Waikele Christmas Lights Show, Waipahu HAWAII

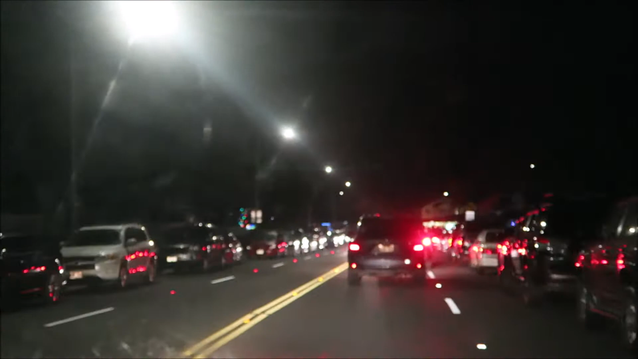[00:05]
Christmas lights. Just trying to find a parking spot. There's a lot of people.